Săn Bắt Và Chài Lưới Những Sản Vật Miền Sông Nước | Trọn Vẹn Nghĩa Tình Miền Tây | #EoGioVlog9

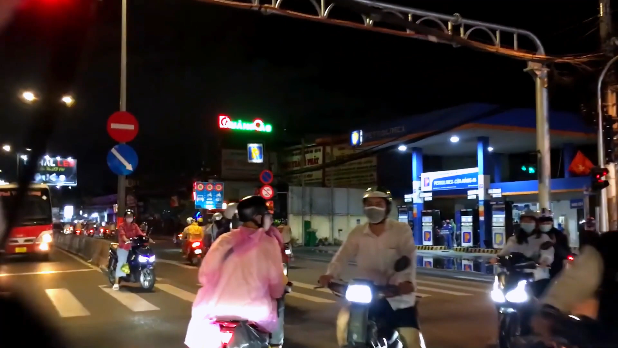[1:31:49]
Thì đến đây là gần như là địa phận thành phố Hồ Chí Minh rồi các bạn. Huyện Bình Chánh, địa phận thành phố Hồ Chí Minh.
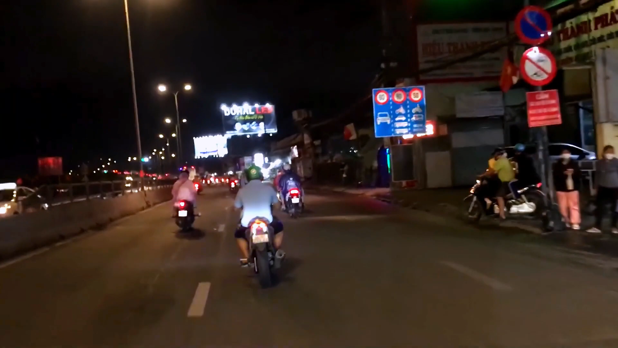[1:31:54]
Bây giờ đó là 6:52 rồi. Thì gần như là chúng ta đã sắp hoàn thành hành trình về miền Tây của mình.
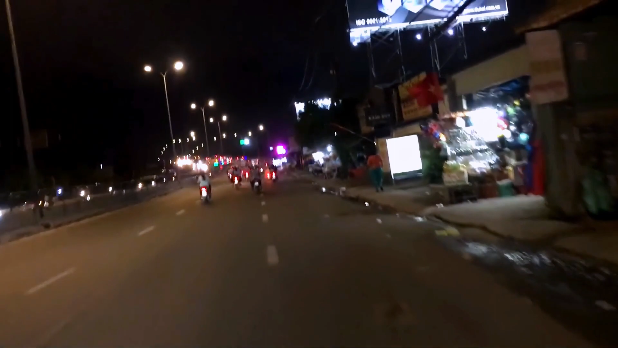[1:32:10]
Bây giờ thì chúng ta sẽ tiếp tục di chuyển về nhà. Nhà mình thì ở khu vực quận 2. Chắc là mất khoảng 20 phút đến 25 phút nữa sẽ về tới nhà. Sẵn đây mình mời các bạn cùng ngắm nhìn đường phố thành phố Hồ Chí Minh, Sài Gòn vào buổi đêm trông sẽ như thế nào nha. Rồi, mời các bạn.
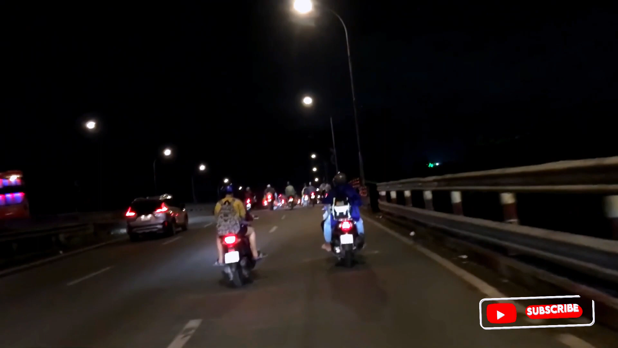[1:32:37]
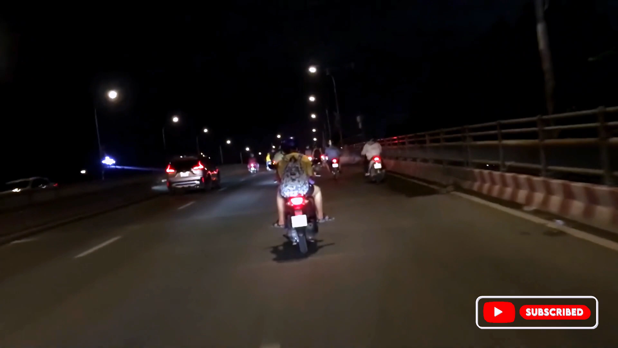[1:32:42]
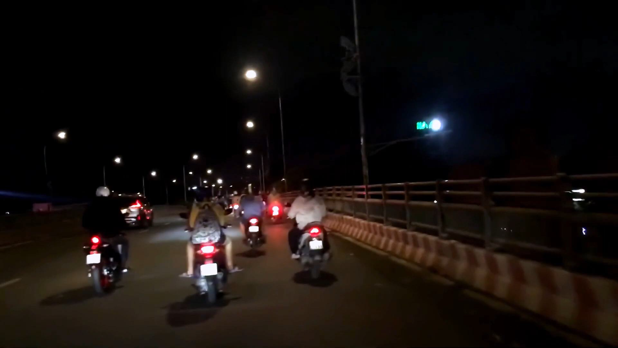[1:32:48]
đó, buổi tối lên đèn rất là lấp lánh, Sài Gòn hoa lệ.
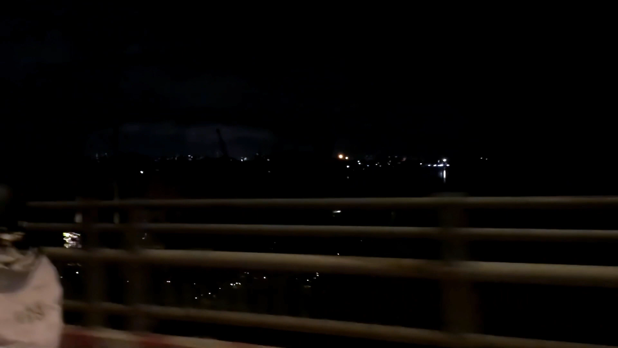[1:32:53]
Đây chỉ là mới một rìa, đó là huyện Bình Chánh thôi. Khi mà đi sâu vào trong nội thành đó thì sẽ có rất là nhiều đèn màu, nhiều màu sắc của các tòa nhà cao.
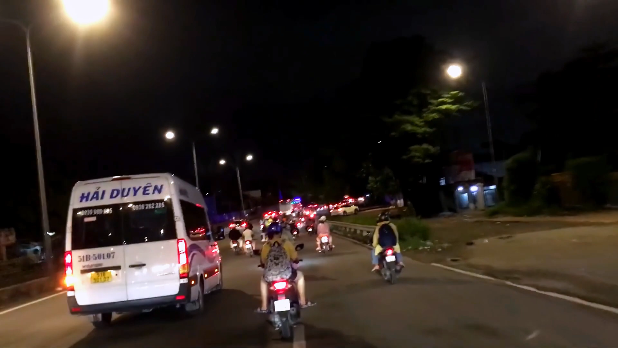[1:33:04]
Nãy mình cũng lo ở khu vực huyện Bình Chánh này sẽ bị kẹt xe các bạn, nhưng mà có vẻ như là vẫn lưu thông được.
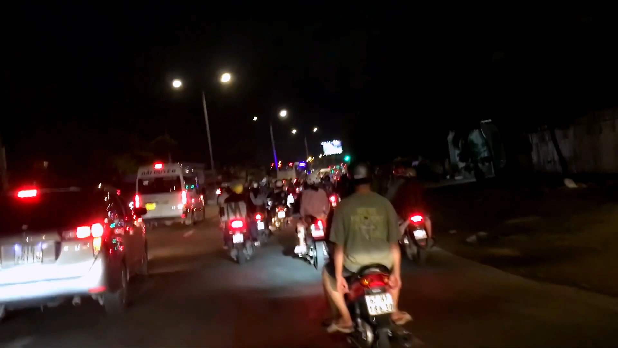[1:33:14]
Tại vì đây là cái ngõ vào, ngõ đầu vào của thành phố Hồ Chí Minh mà từ miền Tây lên mình lên đó.
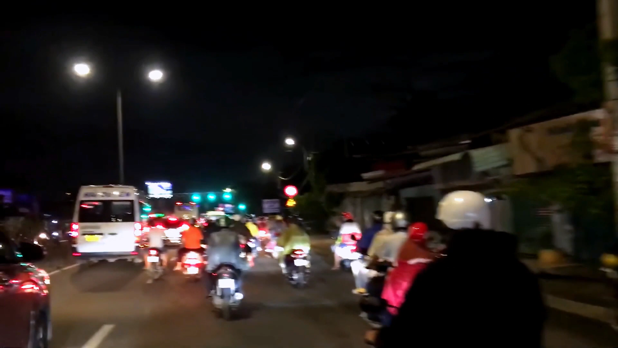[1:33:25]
Xe tuy đông nhưng vẫn lưu thông được một cách dễ dàng.
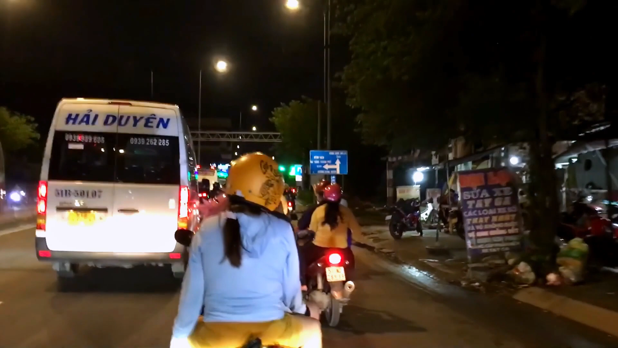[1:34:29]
Đó, quẹo trái là mình sẽ đi bệnh viện Di động thành phố.
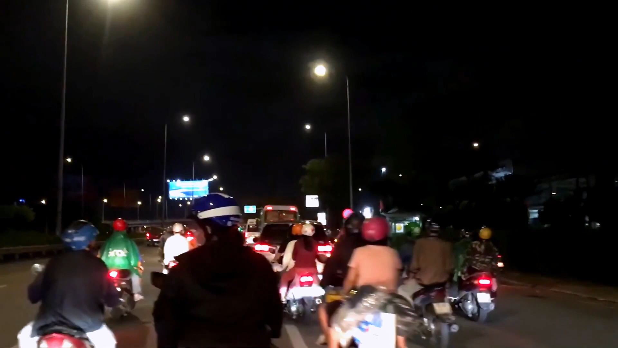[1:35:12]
Rồi, ở đây mình sẽ rẽ phải để vào đại lộ Đông Tây.
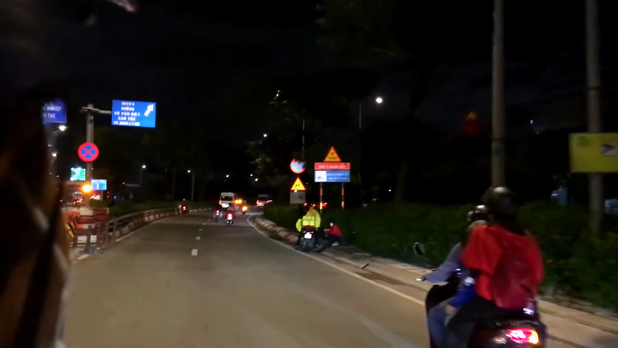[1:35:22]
Đại lộ Đông Tây là một con đường khá là hiện đại cũng như là rất là sạch sẽ,
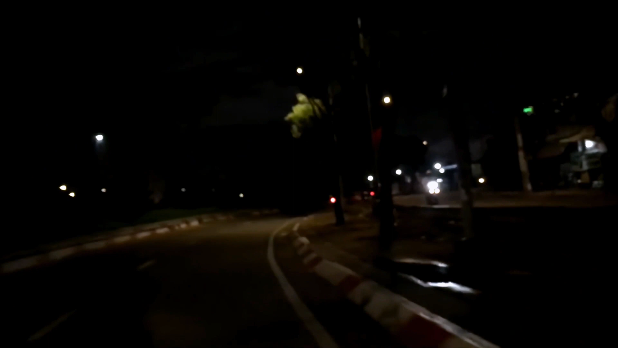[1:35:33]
cũng được vừa mới được xây dựng cách đây không lâu. Một buổi tối cuối tuần ở Sài Gòn rất là mát mẻ các bạn.
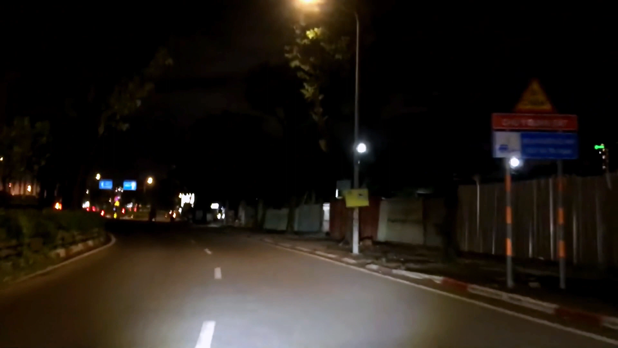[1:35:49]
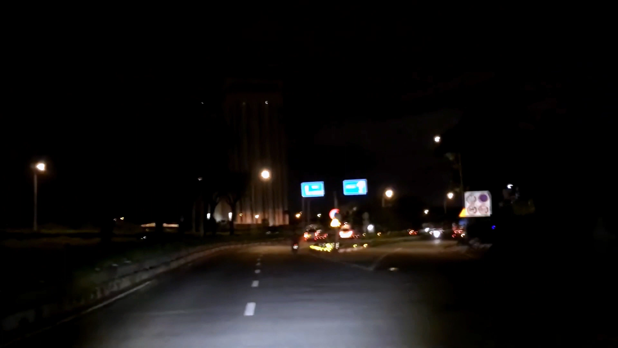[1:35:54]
Đó, đường Võ Văn Kiệt ngày xưa thì mọi người hay gọi là đại lộ Đông Tây các bạn, hiện giờ thì đổi tên lại là đường Võ Văn Kiệt.
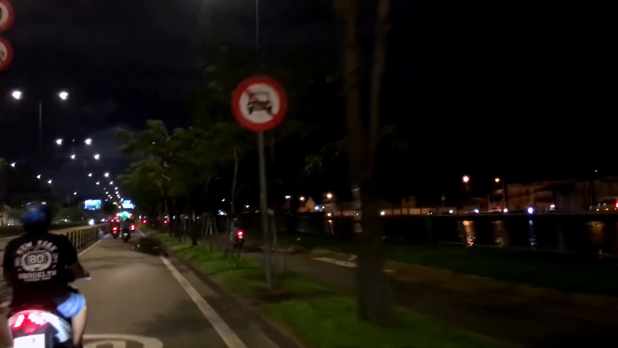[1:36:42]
Giữa là con sông. Cái dòng sông này cũng thuộc cái nguồn nước từ sông Đồng Nai các bạn. Sông Đồng Nai là con sông cấp nước cho toàn bộ khu vực thành phố Hồ Chí Minh này cũng như những
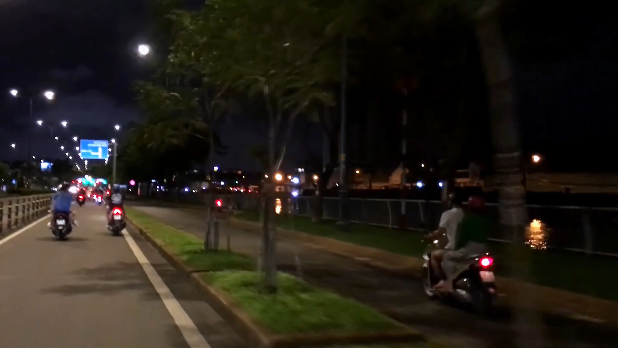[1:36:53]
địa bàn lân cận.
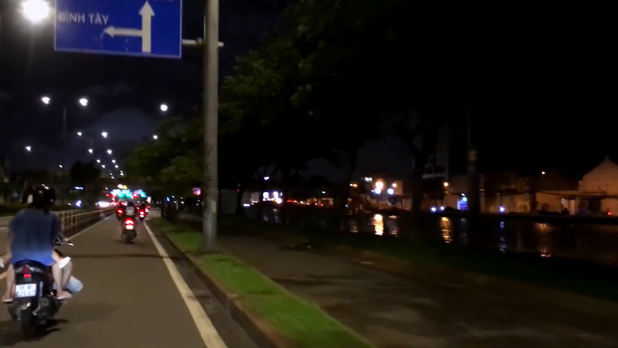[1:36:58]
Thì cấp nguồn nước ngọt các bạn, nhà máy lọc nước sẽ lấy nước của sông Đồng Nai rồi lọc nước lại sau đó vào cái nguồn nước không tên.
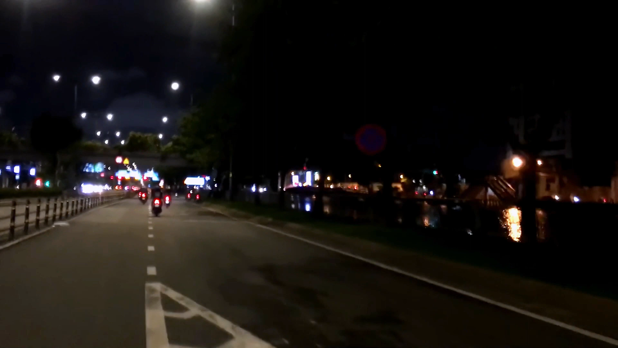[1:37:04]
Đó thì cũng là từ cái nguồn nước này, cũng là từ nguồn nước của sông Đồng Nai chảy vào. Cảnh hai bên bờ sông đẹp hết các bạn, hai bên bên kia là địa phận của quận 8 các bạn.